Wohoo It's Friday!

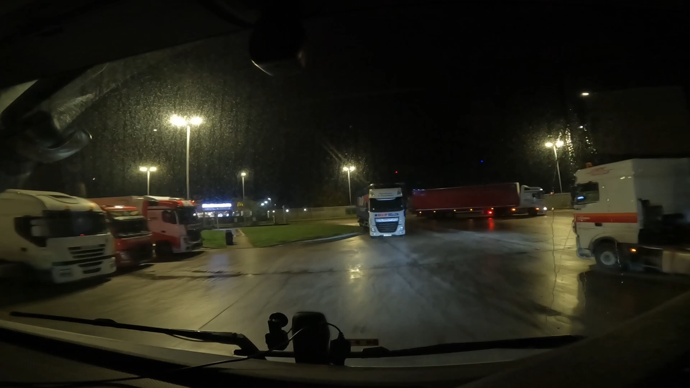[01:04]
Oh we're just making our way out of here now, past all the wagons that have been abandoned when there's loads of space left but oh well, it is what it is isn't it.
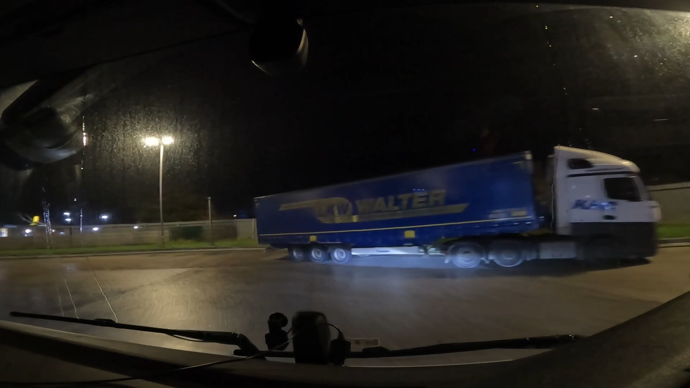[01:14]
There we go, we've got some air pressure now, we can finally,
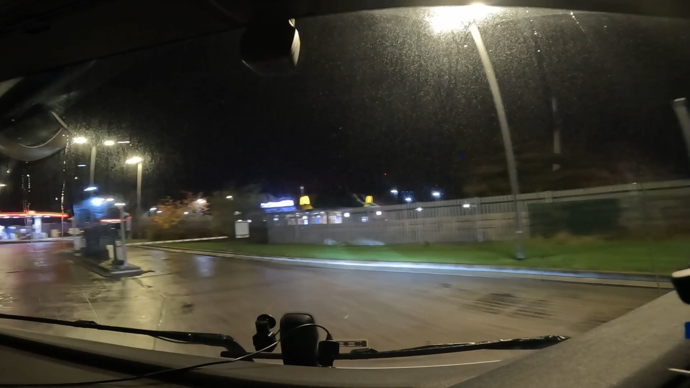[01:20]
we can finally get to maximum height on the seat, the seat was sunk right down then for some reason, it's a slightly older trailer that I've got on, it's um, must just have a tiny tiny tiny air leak on it or something that when you parked up for 15 hours just um, depletes everything. No bother, we're on our way and we're on our way to Pocklington, like I say to a tired place,
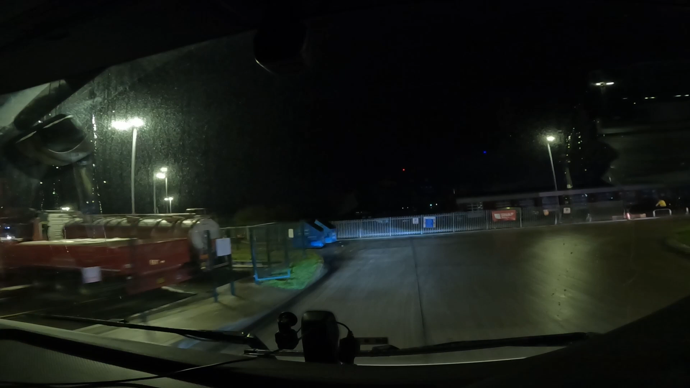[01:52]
we've got a reload at Bradford for 10 o'clock, it's some um, textile place out there so, that's going to be um, a bit challenging because this tired place here will be a good couple of hours and I had a thought, um
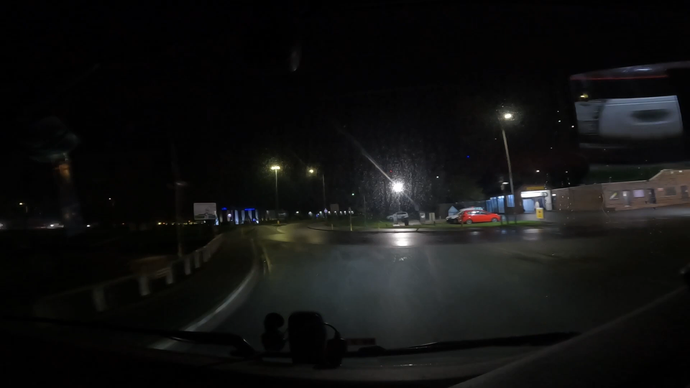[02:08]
but we'll certainly see, obviously things can change, if you've been watching the videos you know things do like to change quite regular, at the minute it's a bit up in the air, it's all of it place, stuff keeps getting cancelled, stuff re-bugged, all that jazz so good, we're out of the truck stop, we're on our way to Pocklington,
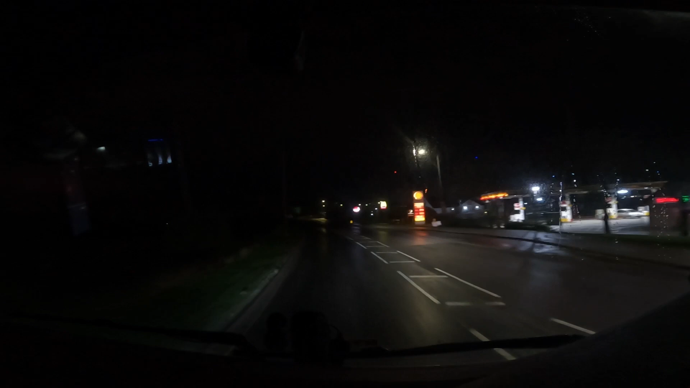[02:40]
it's got to say at half past five obviously we're due at six o'clock, so we've got a lot of leeway, started at half past four this morning we've only got 15 hours left, we've only got till half five tonight to get back to the yard and home this trailer is due a service today that we've got on, we picked it up yesterday, we were asked to pick it up from the yard which we did up in Doncaster to get it serviced,
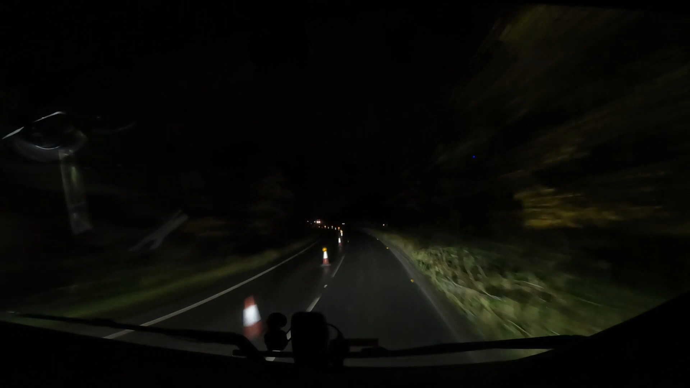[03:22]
we're back to Leeds anyway with the Bradford job to the Leeds yard well, to Freightliner in Leeds so we can just run round Connor to the Leeds yard to get it serviced which will benefit us for a Friday because it's probably going to be about one two o'clock by then so it'll probably just be box something up for the next for next week and head back to the yard which that'll certainly do for us it's got its 31 hour in these roadworks
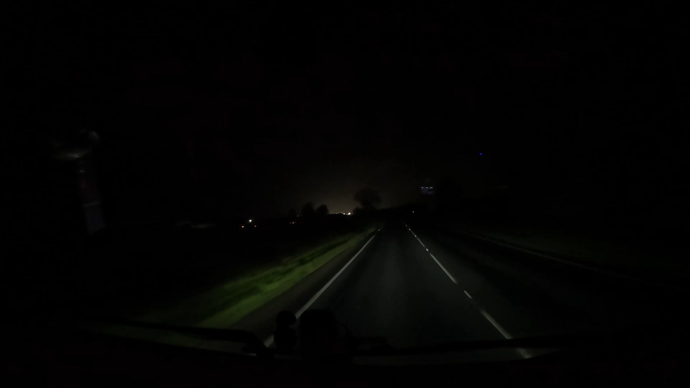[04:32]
it's not too bad say roads have been like this all way near enough pitch black made a little bit on m62 coming over big bridge at Goul apart from that it was just been roads like this all the way no bother that i said they've been quiet luckily we ain't got that heavy a load and it's only about 13 tons something like that in this just the brand new tyres stacked floor to ceiling in it so that's okay we managed to keep some speed because of that